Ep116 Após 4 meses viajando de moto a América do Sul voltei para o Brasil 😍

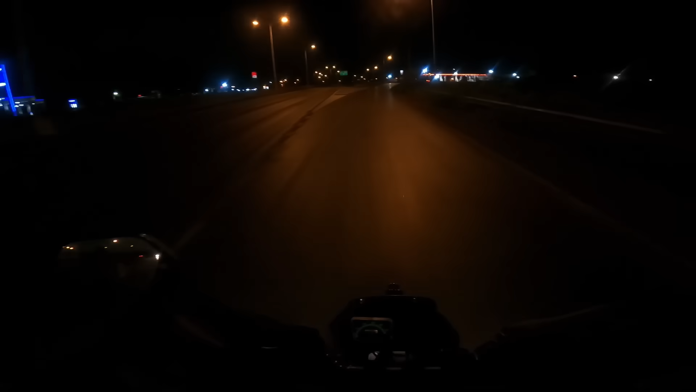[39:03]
E logo aqui na chegada tem os 3 postos mais famosos aqui da Argentina.